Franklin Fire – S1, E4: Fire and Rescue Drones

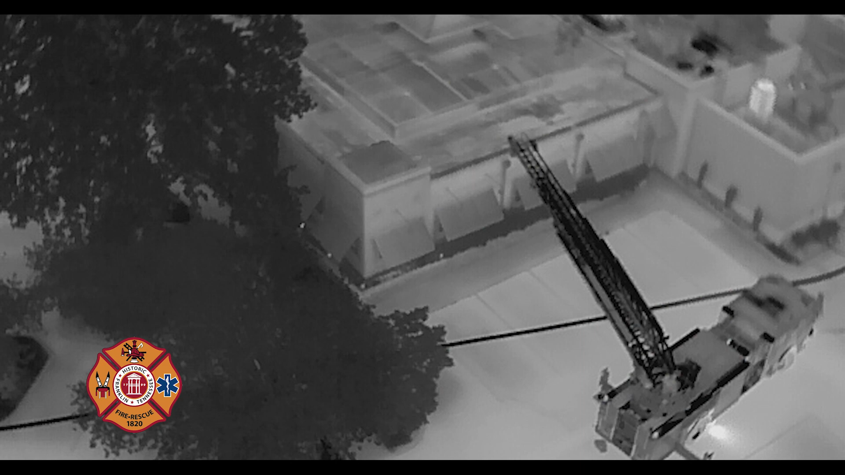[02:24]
which is the same things looking for heat signatures, but we can do it from a higher perspective here. This camera also gives us a 32 times zoom, which allows us to get closer in on the objects we're looking at.